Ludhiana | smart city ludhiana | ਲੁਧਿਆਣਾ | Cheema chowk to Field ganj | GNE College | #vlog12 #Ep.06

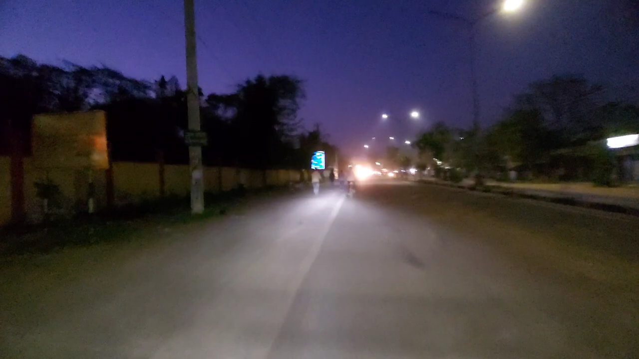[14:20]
ਉਹ ਅੱਗੇ ਆ ਗਈ ਆ ਗਿੱਲਾਂ ਵਾਲੀ ਨਹਿਰ, ਇੱਥੋਂ ਅਗਰ ਲੈਫਟ ਹੋਈਏ ਤਾਂ ਫਿਰੋਜ਼ਪੁਰ ਰੋਡ 'ਤੇ ਜਾ ਵੜਦਾ ਬੰਦਾ ਸਿੱਧਾ ਹੀ ਨਹਿਰੋ ਨਹਿਰ। ਇਹ ਏਰੀਆ ਥੋੜ੍ਹਾ ਠੰਡਾ ਆ,
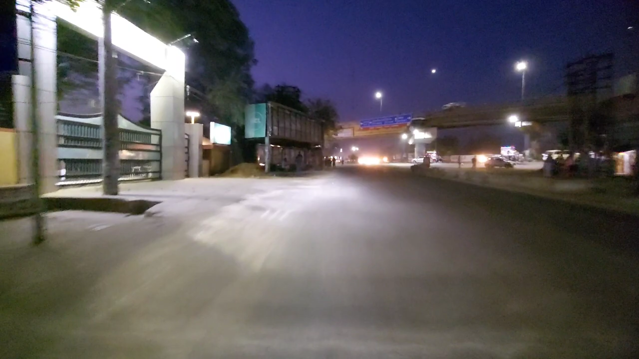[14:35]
ਇੱਥੋਂ ਰਾਈਟ ਹੋ ਜਾਓਗੇ ਤਾਂ ਦਰਾਹੇ ਵੱਲ ਨੂੰ।
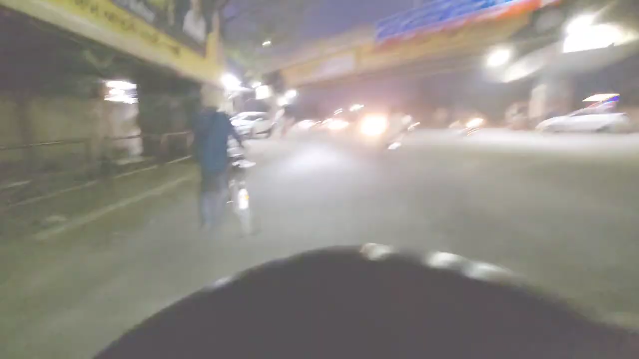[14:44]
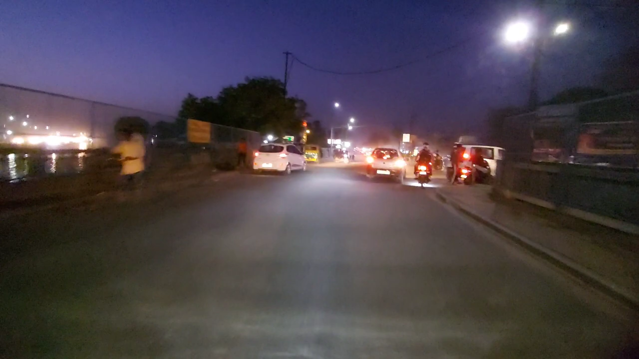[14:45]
ਇਹ ਹੈਗਾ ਨਹਿਰ ਦਾ ਵਿਊ, ਦੇਖ ਲਓ ਰਾਤ ਦਾ
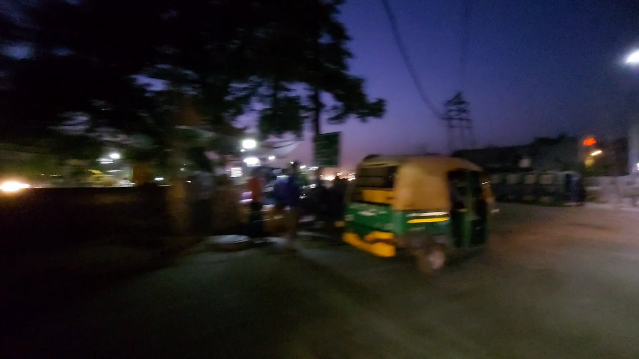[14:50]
ਲਾਈਟਿੰਗ ਹੋਈ ਸੋਹਣੀ ਲੱਗਦੀ ਆ।
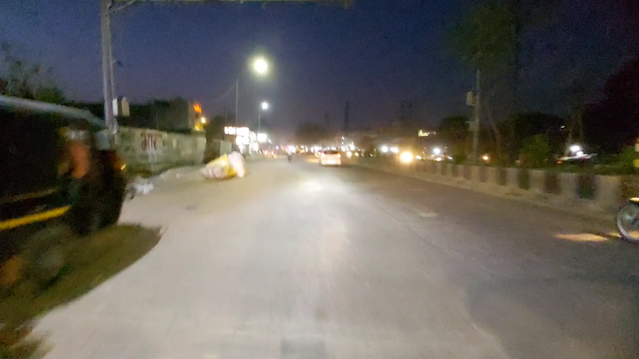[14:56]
ਅਤੇ ਹੁਣ ਹੋ ਗਿਆ ਹਨੇਰਾ, ਅਤੇ ਵੀਡੀਓ ਕੋਈ ਖਾਸ ਵਧੀਆ ਬਣਨੀ ਨਹੀਂ,